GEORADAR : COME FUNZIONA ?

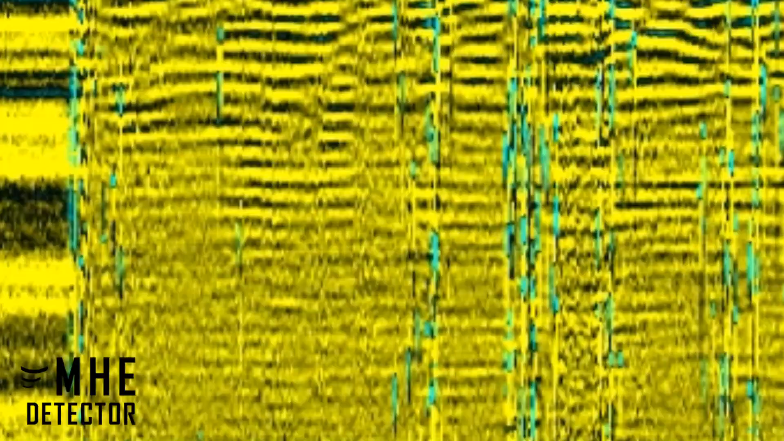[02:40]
annotare delle anomalie che si mostrano sullo schermo con forme variabili che